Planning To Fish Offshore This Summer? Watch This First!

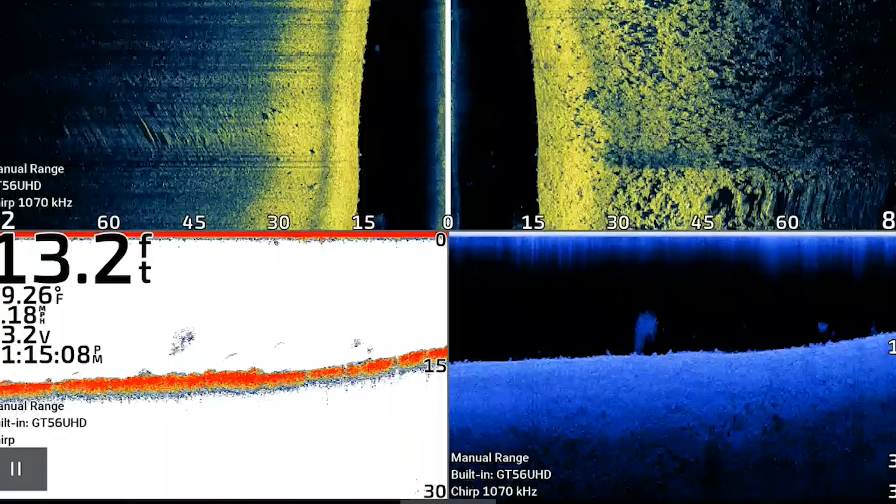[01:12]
On screen: depth 13.2 ft
However, after graphing for about two to three hours, we really couldn't find any big groups of fish. There were a few scattered fish on these ledges that we could see on 2D sonar and down imaging. And there was bait fish out there as well. What we see a lot of times in June is that the bass are either going to be full on in their summer mode, or they're still going to be in that post-spawn mode.
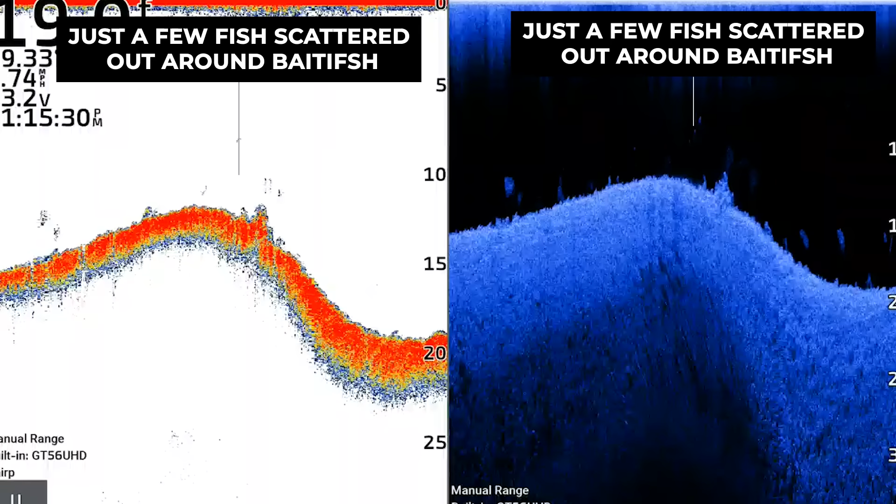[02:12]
However, in Oklahoma, where I was fishing yesterday, the fish hadn't grouped up fully in those schools. I want to show you a few sonar screenshots to show you what I'm talking about and what these schools of fish look like before they fully develop. This is a very important piece of information to have because a lot of times the
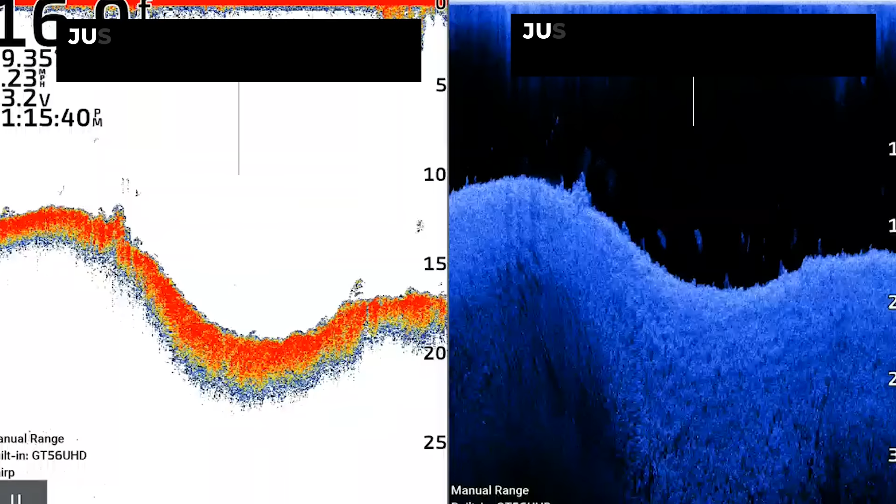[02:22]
fish will be out there on those ledges and you can see a few fish here and there, but you're just not going to catch very many good ones and it's not really worth your time grinding out on the graph trying to find those schools of fish when you're seeing images like this.
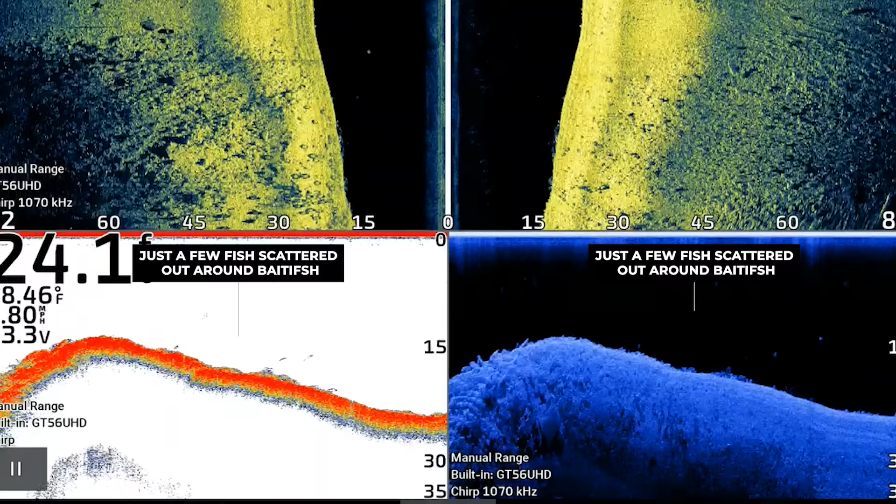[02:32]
Basically, what you'll find is that there's going to be a few fish scattered here and there, maybe one fish every 20 to 30 feet across the ledge.
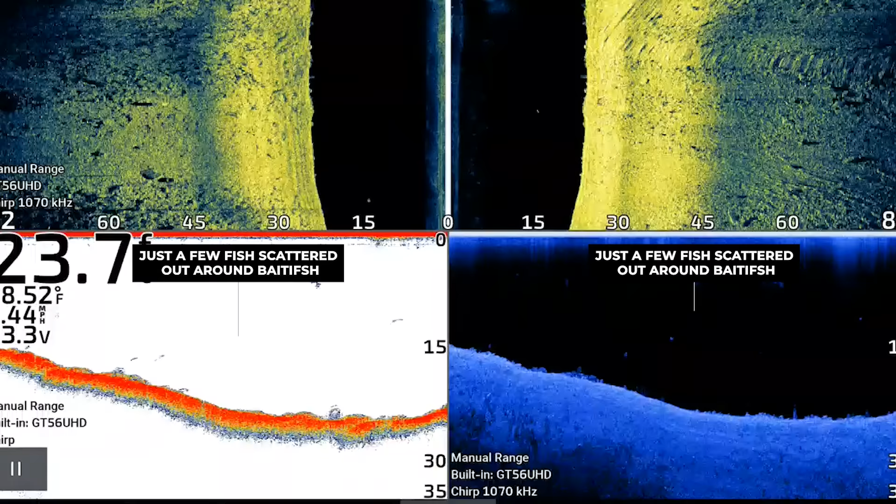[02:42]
You'll also find that if you regraph the same area two different times, those fish will have moved.
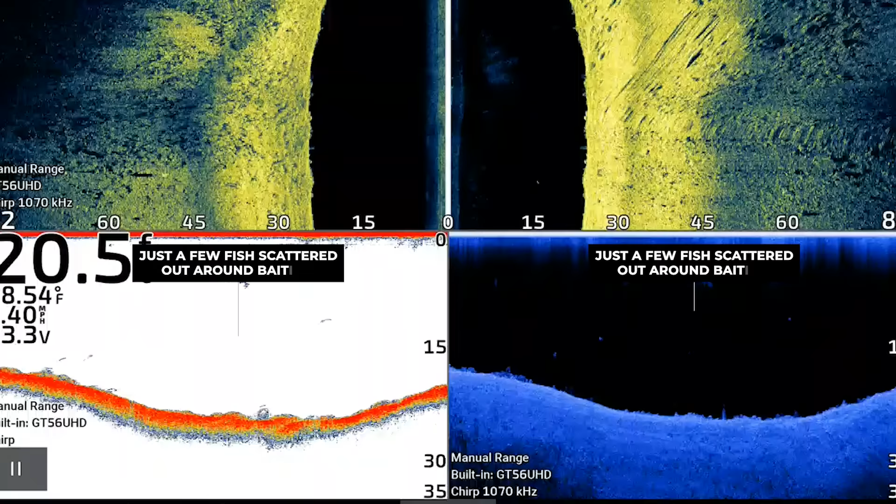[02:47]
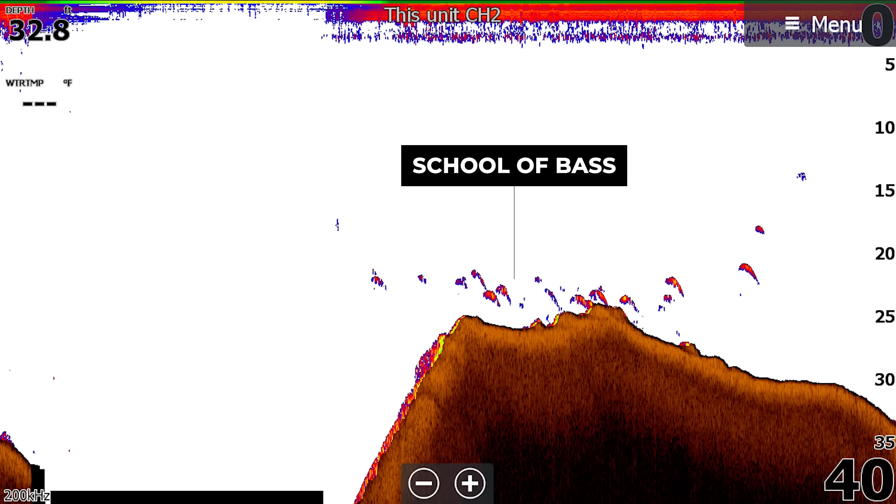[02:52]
Whenever those fish are really set up on the ledges, they're going to be staying in one particular spot or at least in a general area, let's say a 10 to 15 yard area.
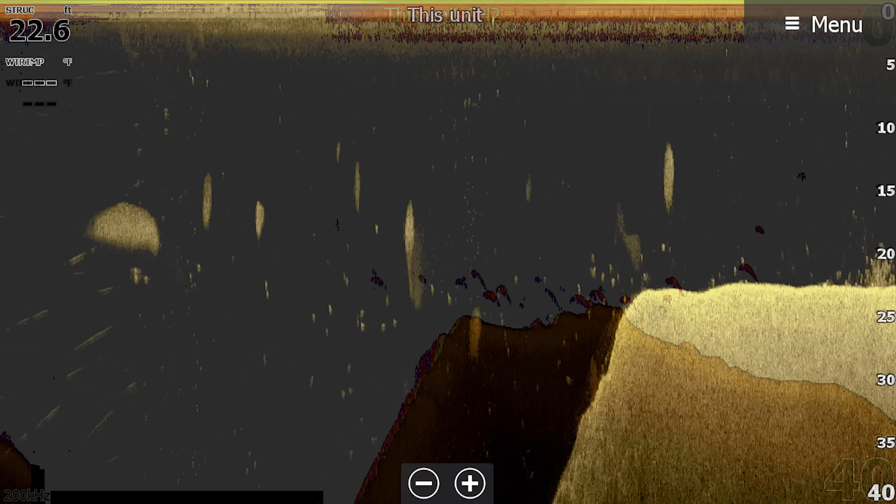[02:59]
On screen: depth 22.6 ft
And when you regraph over the area, you'll see 10, 15, 20 fish stacked up in that same small zone in an area that's about the size of your boat.
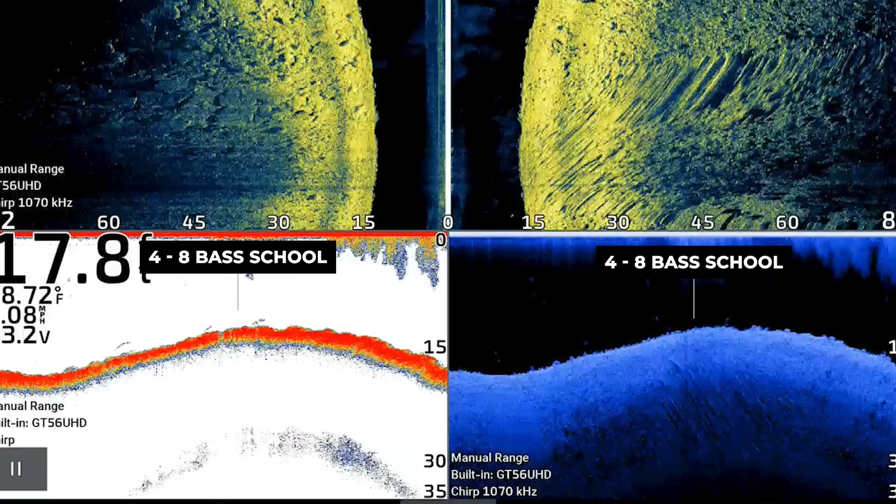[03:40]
We did see a few groups, so let's say four to eight baths that we did try to fish
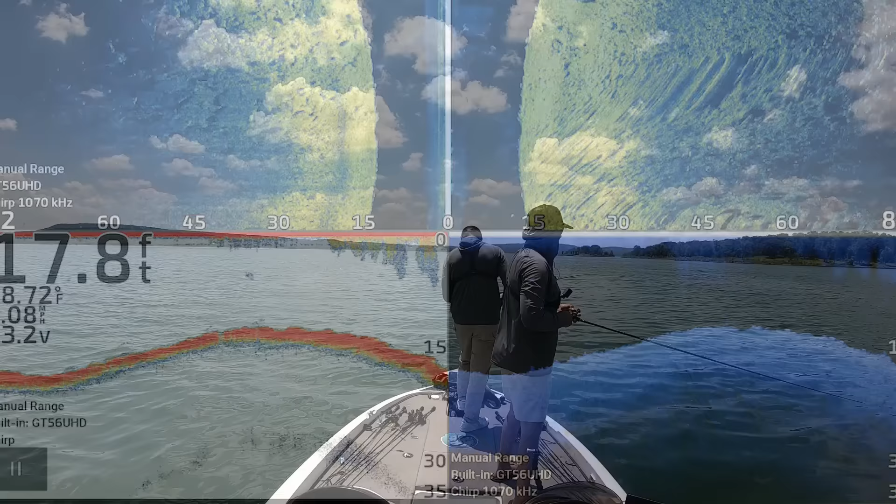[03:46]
and we caught a couple of fish on football jigs and a few other baits, but we didn't find any good ones. And we only caught one fish per spot that we found.
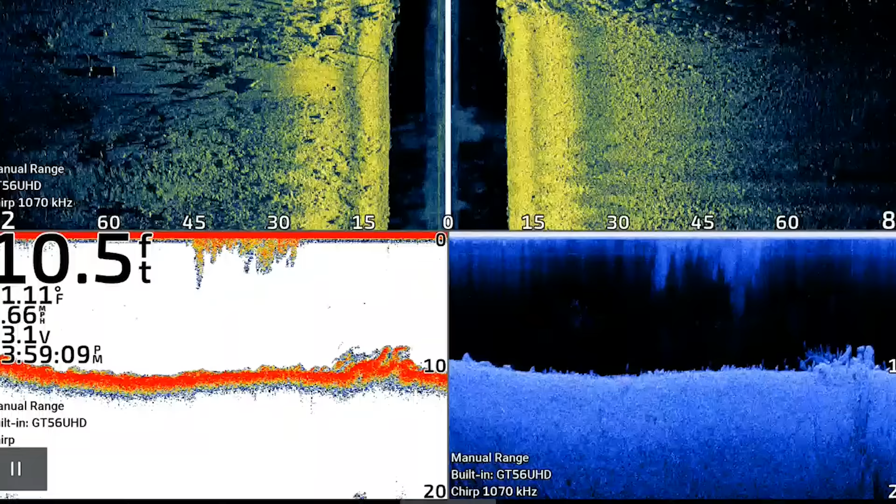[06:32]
On screen: depth 10.5 ft
However, when you graph it with your side imaging, down imaging, and 2D sonar, you can see a very nice rocky ridge
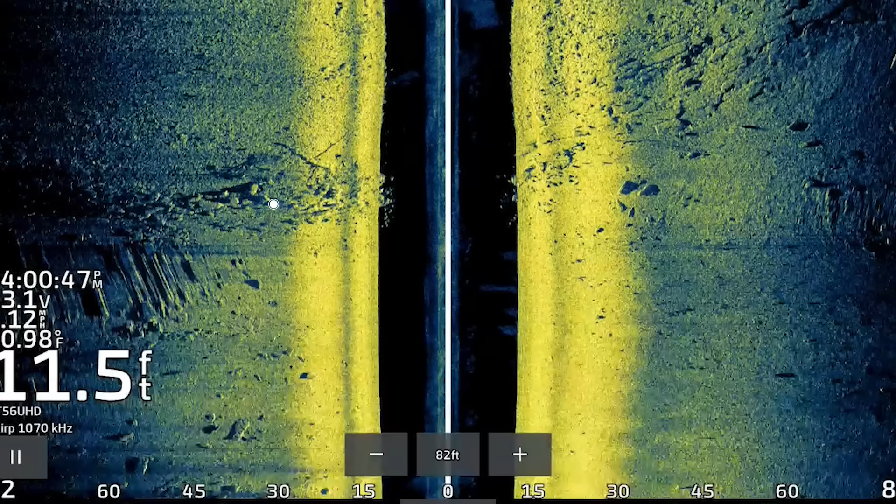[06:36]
that is naturally occurring rock that runs out into the middle of the lake.
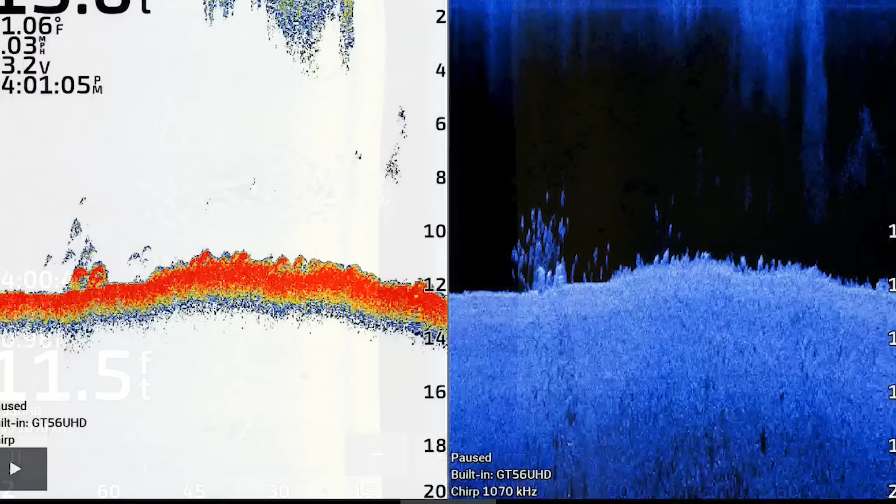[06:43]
After grafting over it a couple times, you could actually see several fish stacked up, actually more than several, a lot of fish stacked up on this offshore rocky spot.
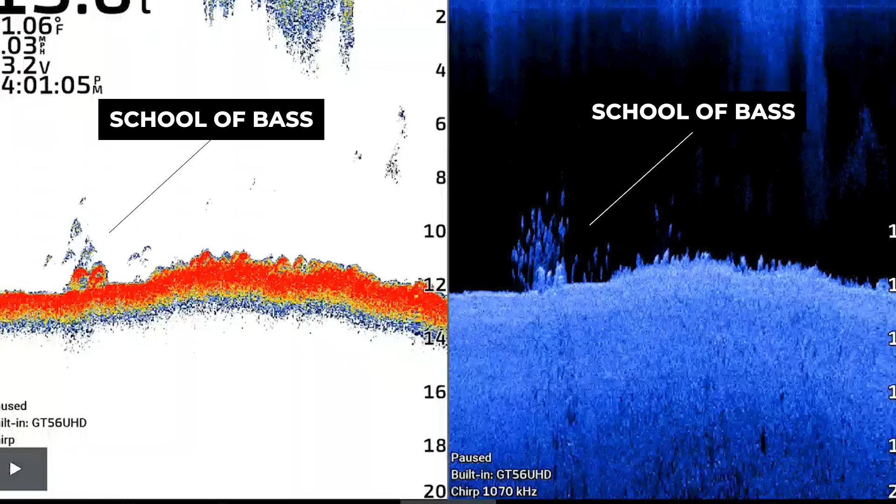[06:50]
Now, this is not a spot the bass are going to set up in all summer.